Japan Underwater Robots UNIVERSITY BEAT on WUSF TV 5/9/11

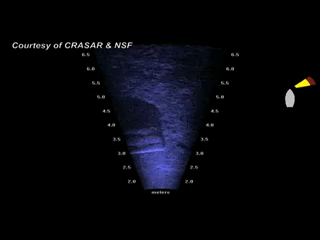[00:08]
You're looking at the destruction from the earthquake and tsunami that hit Japan in March in a way you haven't seen before.